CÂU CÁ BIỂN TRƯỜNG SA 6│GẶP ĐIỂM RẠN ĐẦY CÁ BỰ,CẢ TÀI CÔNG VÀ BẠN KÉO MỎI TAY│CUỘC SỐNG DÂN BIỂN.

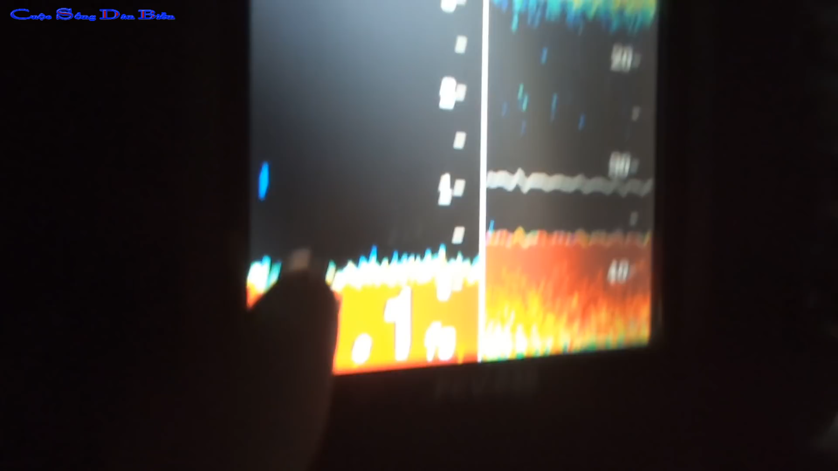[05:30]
Lộm chồm này nha, đó là sỏi á. Bị bất mắc rồi.